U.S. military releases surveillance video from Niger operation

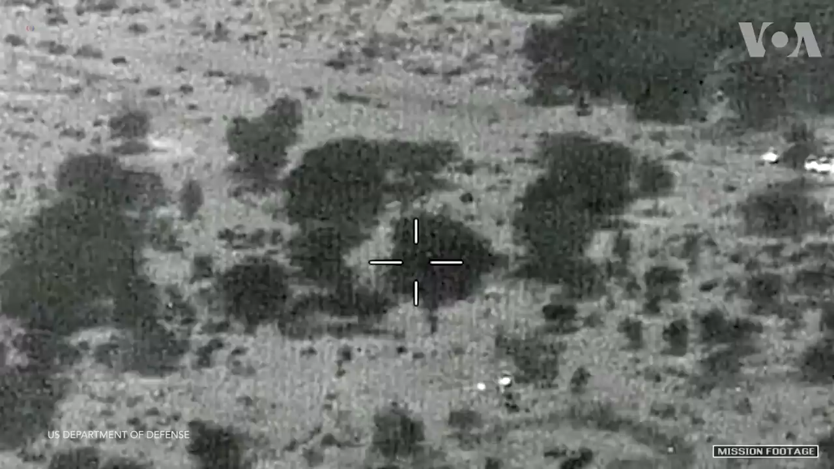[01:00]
The French performed two shows of force at 13.20 and 13.25 hours.
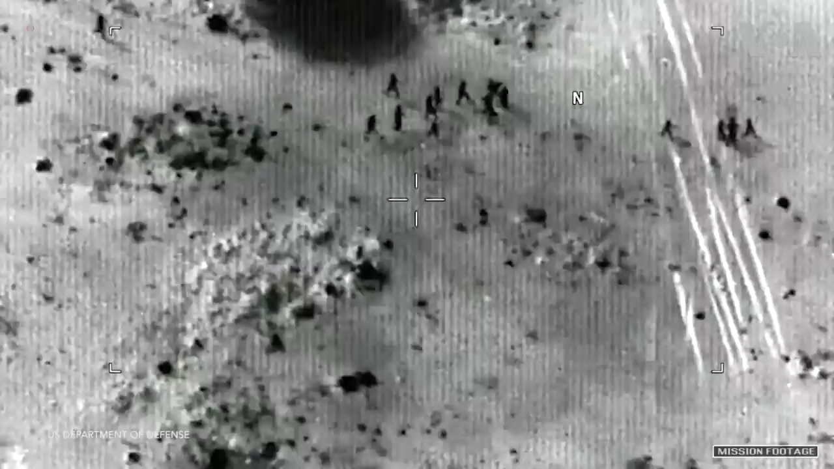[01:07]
At this time, the enemy ceased pursuing the team, but remained in the area. A team member moved into a clearing,
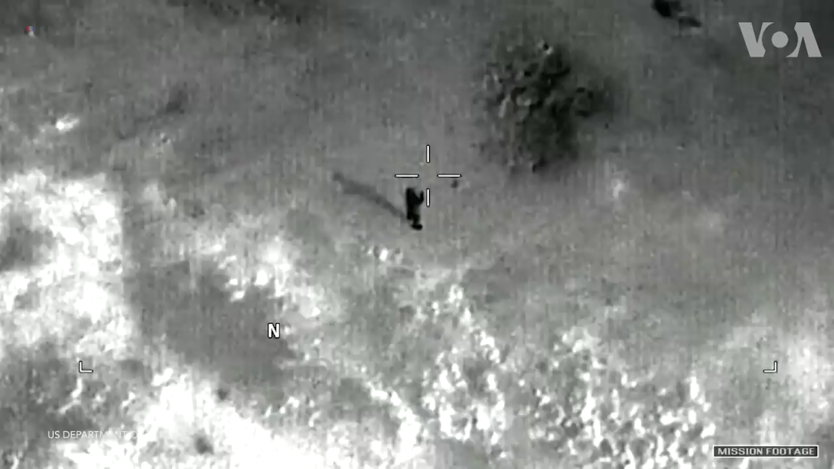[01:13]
waving an American flag to the helicopters to establish their identity as friendly forces.
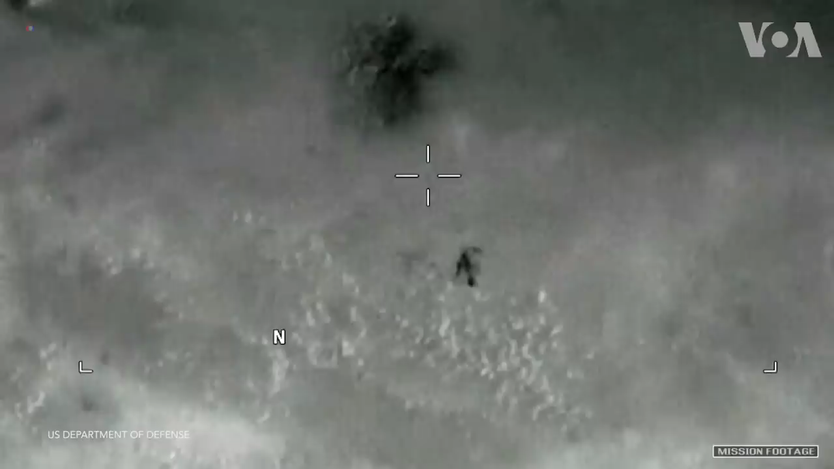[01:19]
A Nigerian response force arrived by vehicle at the team's location and mistook the team for enemy forces,
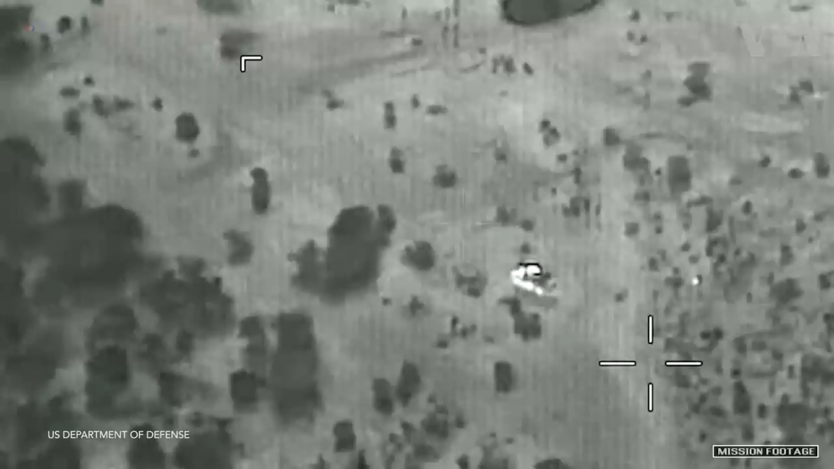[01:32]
Fortunately, no one was injured further,
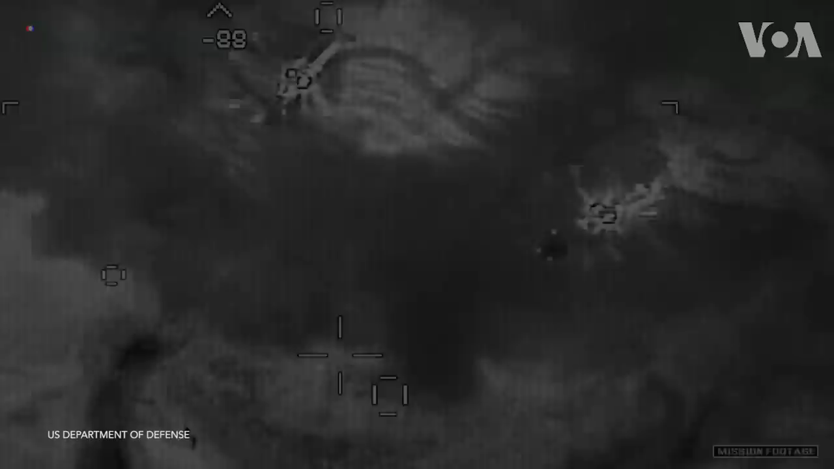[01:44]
On October 6th, as nationally controlled personnel recovery elements
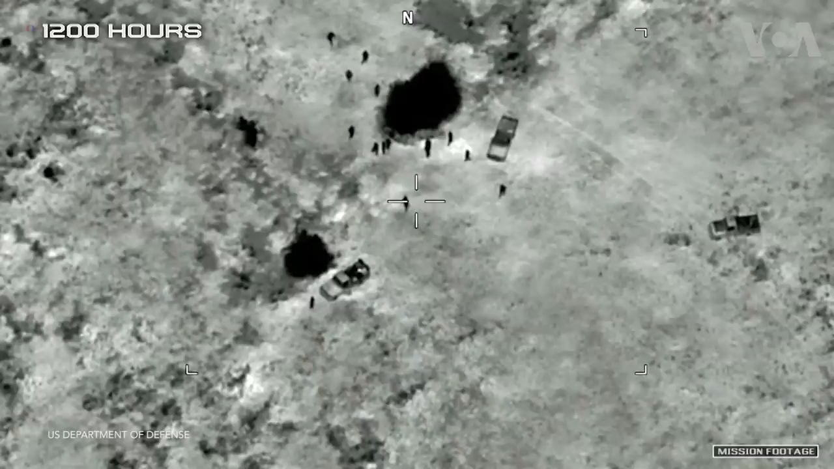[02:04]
the Nigerian military arrived at the location of Sergeant Ledeva Johnson.
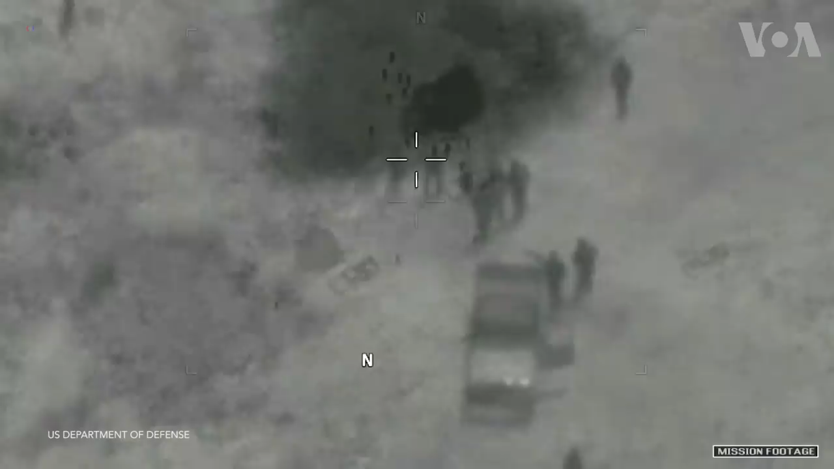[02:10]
When Sergeant Johnson was found by Nigerian forces, he was beneath the dense canopy of a thorny tree. Sergeant Johnson was found lying on his back with his arms to his sides.
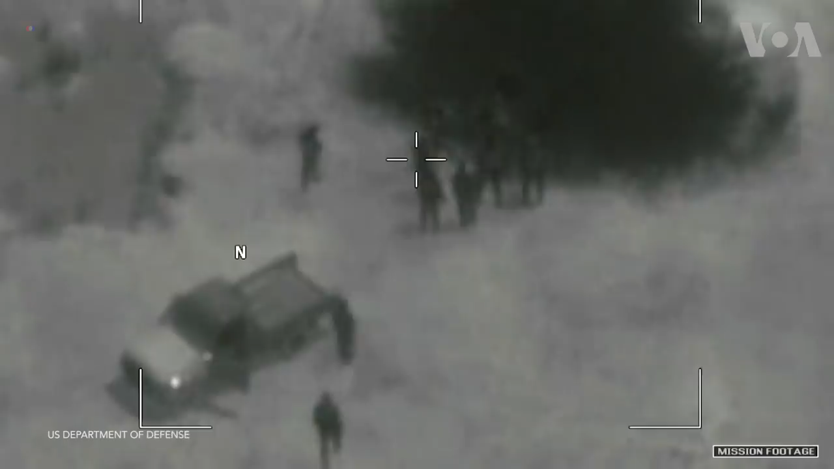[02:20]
His hands were not bound. Sergeant Johnson was clothed, though his boots and serviceable equipment had been removed by the enemy. The investigation determined Sergeant Johnson was not captured alive. His remains were transferred to U.S.